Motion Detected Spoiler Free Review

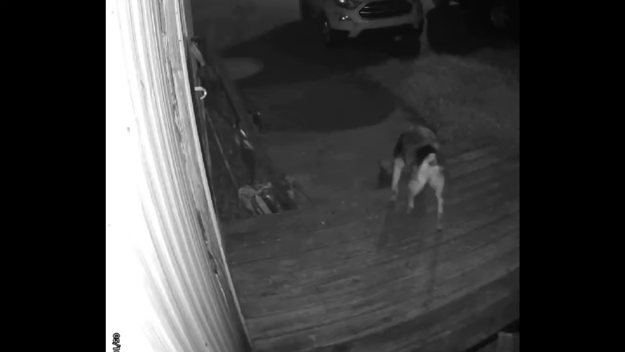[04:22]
Yeah, that's not, that's not what you want to see. I love living in the country. There's some funny stuff we catch on there, too.